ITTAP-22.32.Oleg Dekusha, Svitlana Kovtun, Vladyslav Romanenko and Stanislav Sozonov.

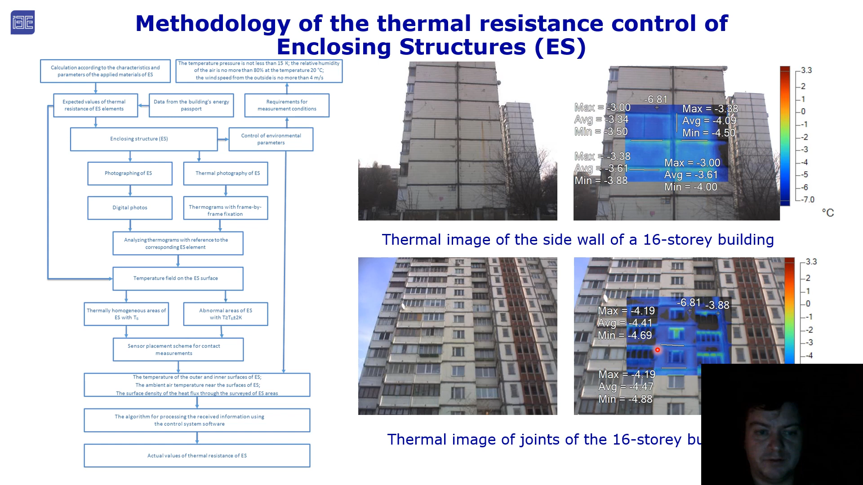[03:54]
Here we see junctions on sidewall and joints on front side of the building. On next stage we found representative